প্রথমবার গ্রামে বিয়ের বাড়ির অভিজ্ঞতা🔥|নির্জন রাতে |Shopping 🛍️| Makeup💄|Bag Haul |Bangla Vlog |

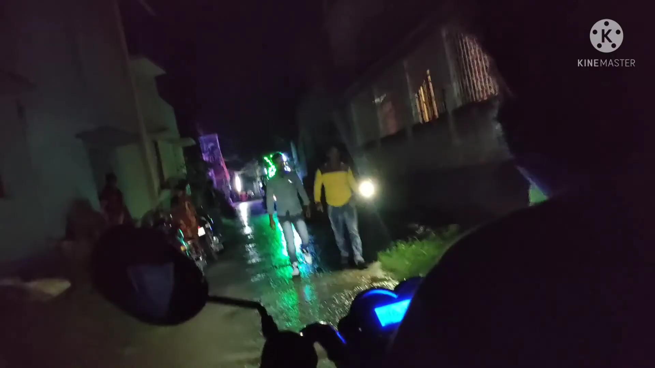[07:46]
এই যে এবার আমরা বিয়ের বাড়ি চলে এসেছি।
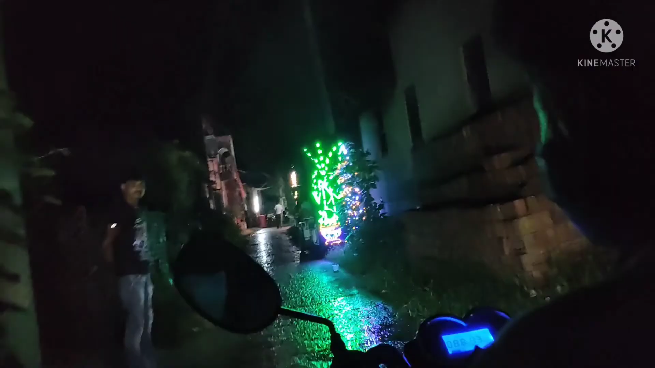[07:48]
ওই যে বিয়ের বাড়ির লাইট, এটা স্টার্টিং লাইট অ্যান্ড এটা হলো লাস্ট লাইট।